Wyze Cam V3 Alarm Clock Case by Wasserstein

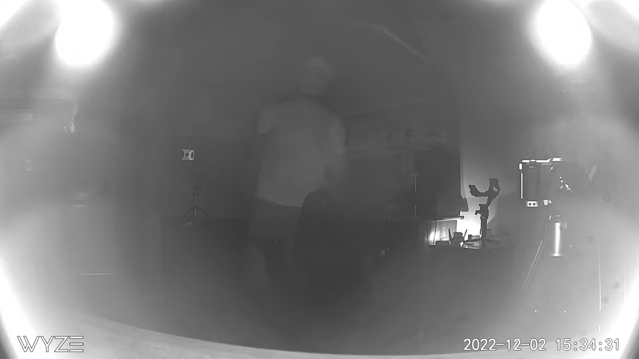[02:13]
If not, you will have an unusable footage. When it is off, and it just uses the clock's infrared light,
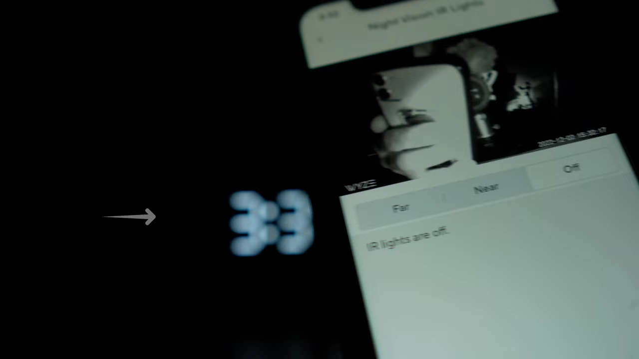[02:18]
we now have a clear, crisp image.
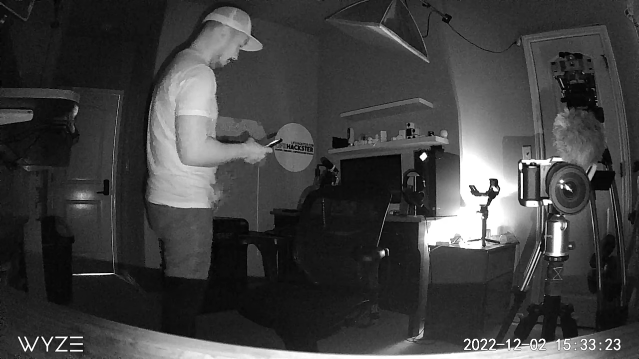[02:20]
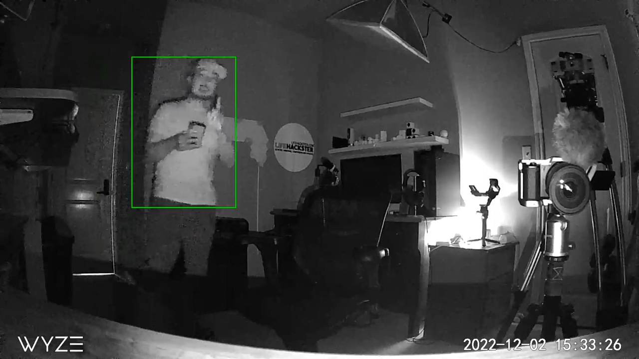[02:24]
So make sure to turn off the status light and the camera's infrared LEDs. And just keep the night vision to auto. Overall, it works.